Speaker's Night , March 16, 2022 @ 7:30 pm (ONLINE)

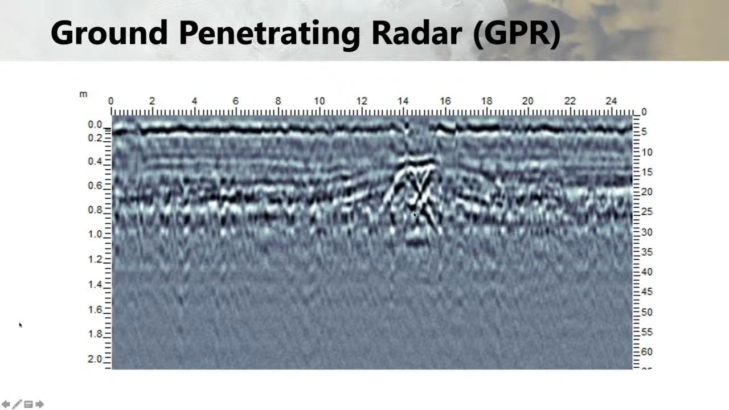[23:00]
So depending on what frequency that you use, you can actually interpret a little bit of what you see. So like, for example, this X right here is actually ice. So this is taken in the Canadian High Arctic. So this was not taken on Mars. And this was taken by me manually walking across a grid. And so what I would do is pull this ground penetrating radar. So this is a monostatic antenna, 250 megahertz GPR.
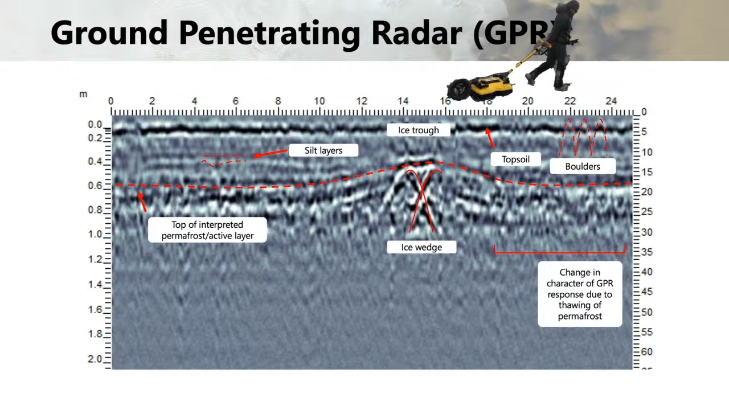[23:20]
And we took this data set and collected it and discovered that there are some patches of ice. And so we wanted to model this further and kind of calculate the math and the dielectric constants of the material,
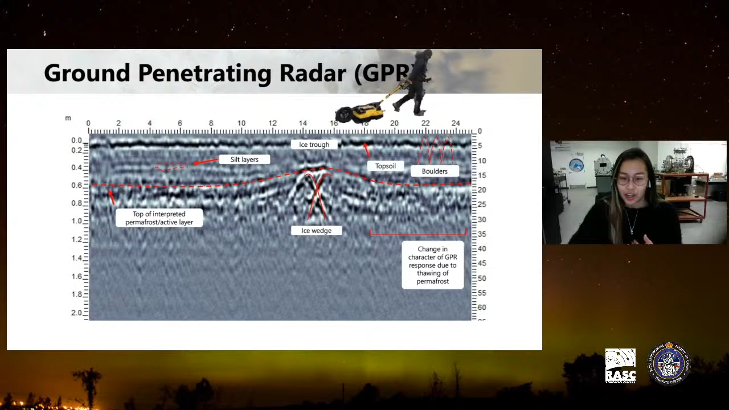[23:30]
because every layer has a different dielectric constant.
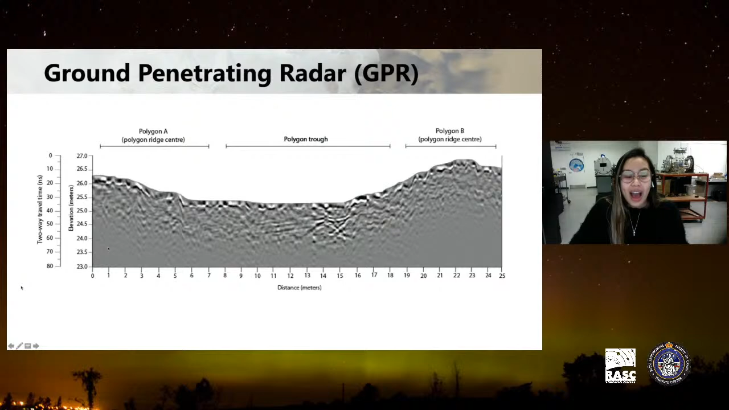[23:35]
So after you've corrected for the topography, because obviously no surface is perfectly flat, we were able to actually see different trends in the topography and also how that follows where the ice is. So this is labeled polygon A and polygon B, because a polygon is like a ridge and it goes down into a little valley and then it goes up again. And polygons are like honeycomb figures
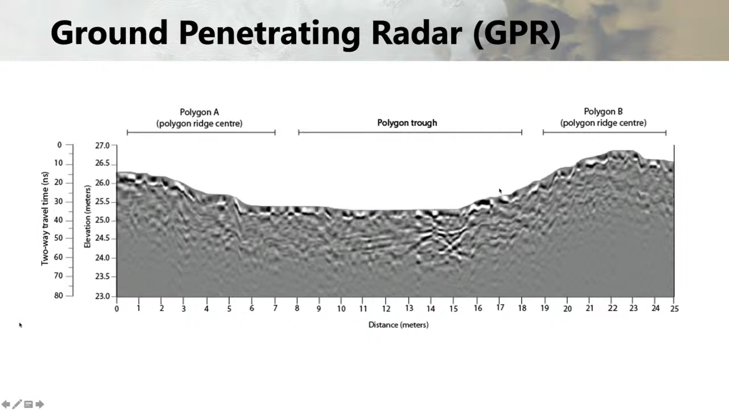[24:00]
that actually show you sometimes that there's subsurface ice there, because it's where permafrost lies. So we wanted to image the permafrost table and maybe see if this can apply to Mars.
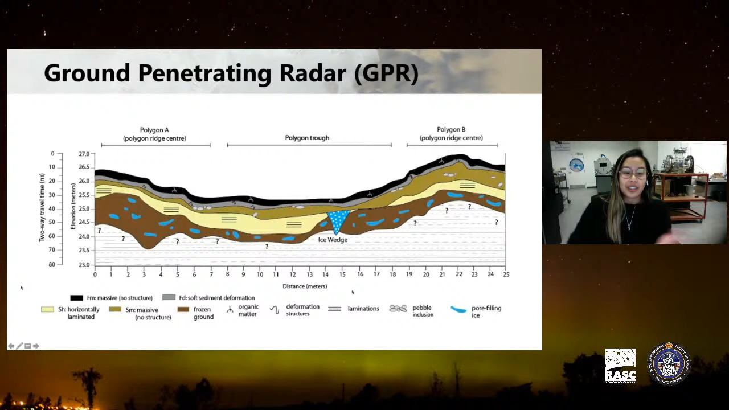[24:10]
So this is the interpretation of that data set after doing a lot of math and data correction. But a special fact about GPR is there's actually a GPR on Mars right now, and it's actually on Perseverance rover, on Jezero crater. So they're going to be seeing the stratigraphy of Mars in that crater, in the delta, and seeing the history of that delta and the fluvial deposits that are under there. And there's also another GPR coming along with ExoMars, or the Rosalind Franklin rover.
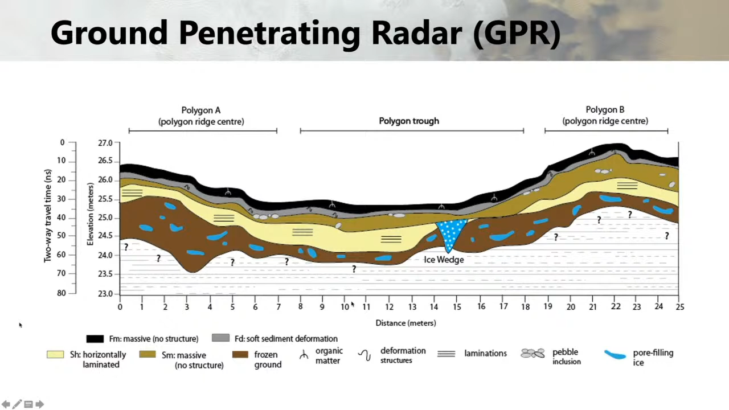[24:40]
And that one is specifically supposed to image the subsurface ice. So you can do a lot of different things with the data. You can even model it in 3D, which is what we did.